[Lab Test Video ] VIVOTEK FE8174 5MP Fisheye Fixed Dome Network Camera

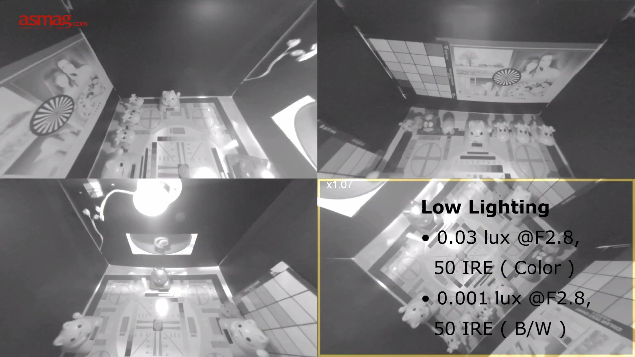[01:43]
In a low-light environment, the image switches from color to black and white at 1.0 lux.